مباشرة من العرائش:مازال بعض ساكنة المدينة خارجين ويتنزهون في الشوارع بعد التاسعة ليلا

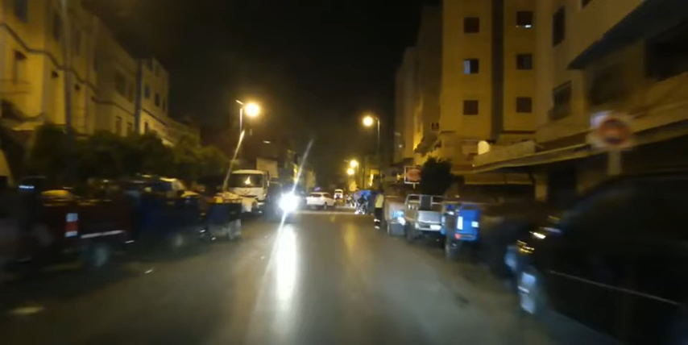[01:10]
نتمنى انكم تكونوا على ما يرام. اكيد دانا كنتوجه الان بشارع جنان باشا المعروف شارع عقبه بن نافع في الجوله الليليه عبر شوارع وازقه المدينه.
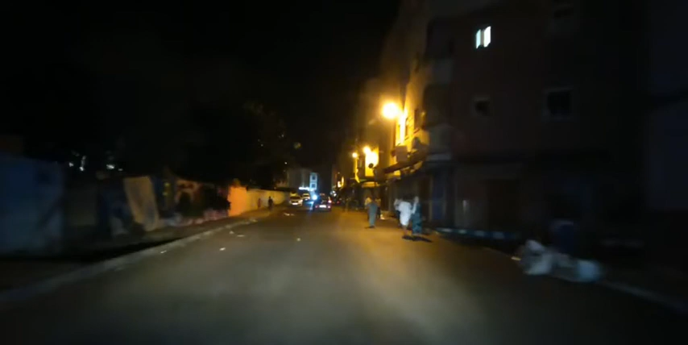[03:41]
شوفوا اش وقع جمع جديده وشو الاشاره.